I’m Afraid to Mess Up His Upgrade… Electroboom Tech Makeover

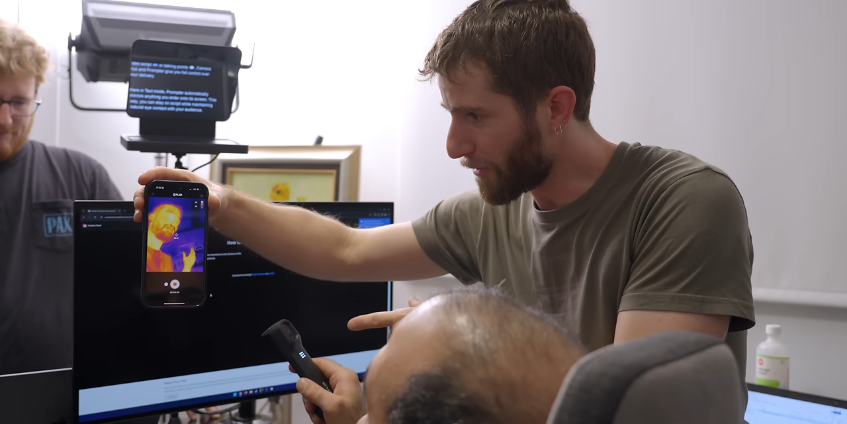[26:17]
But those cameras aren't exactly in the same place.
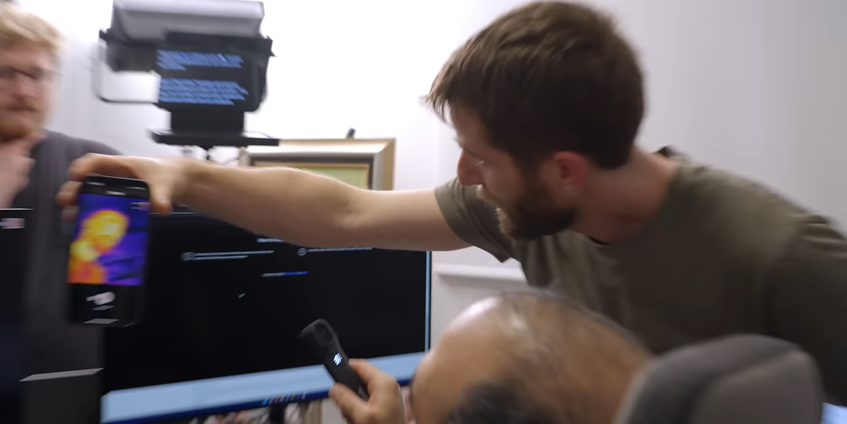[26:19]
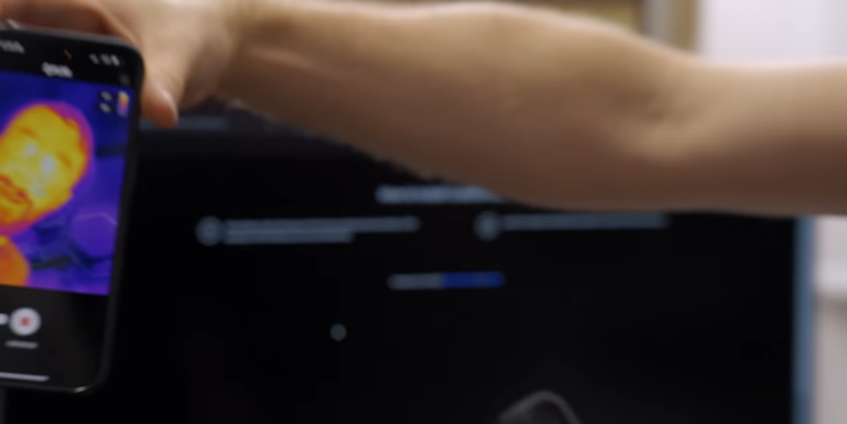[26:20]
So you can see, as I move around, like my eyes kind of...
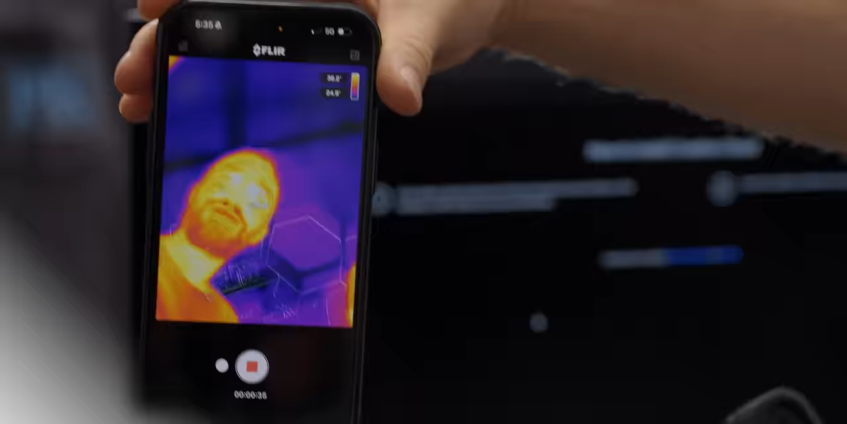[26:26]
They kind of wobble around because the cameras have different frame rates, right? The thermal camera refreshes at a much lower rate.